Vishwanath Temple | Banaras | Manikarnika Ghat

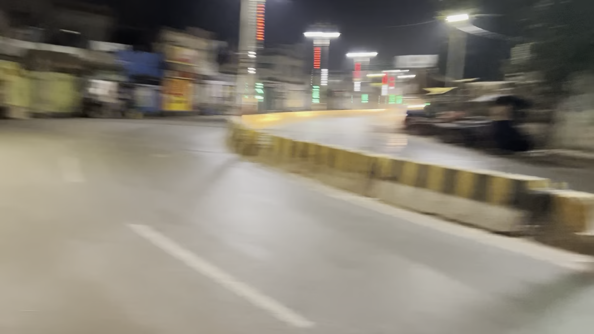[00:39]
तो सुबह हम अभी बजे 5:05 बजे निकल गए हैं बनारस की सड़कों में बाबा भोले के दर्शन करने के लिए।